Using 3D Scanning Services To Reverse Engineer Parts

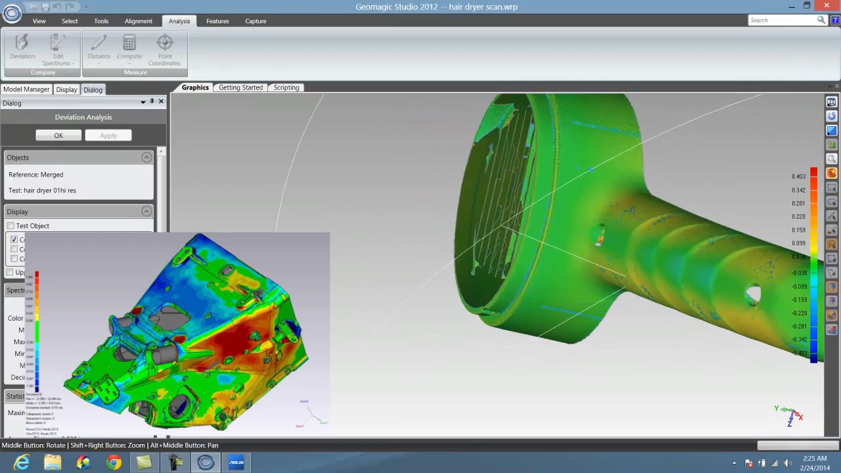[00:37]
We can verify the quality of the job using colorized deviation images that show us how closely the CAD model matches the scan.